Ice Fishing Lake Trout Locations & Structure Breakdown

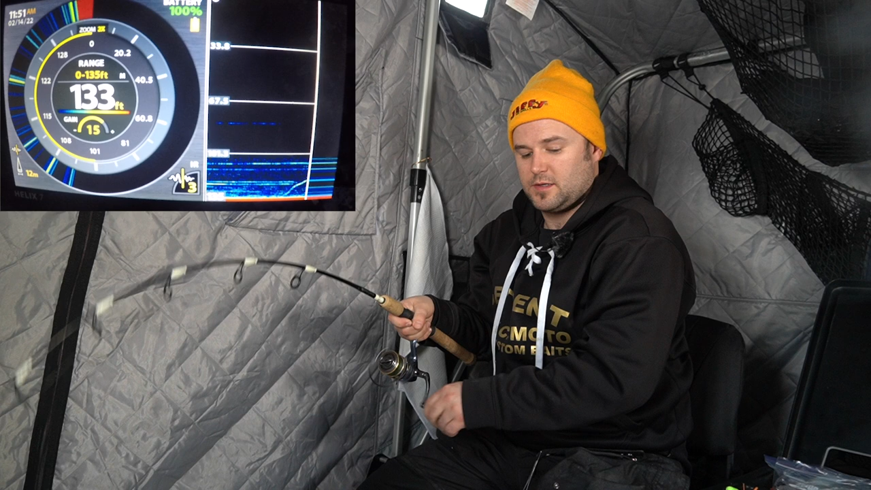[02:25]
On screen: depth 133 ft
Just dropped the hair jig down there again. It's been pretty slow for the last 15 minutes. Haven't really marked many fish.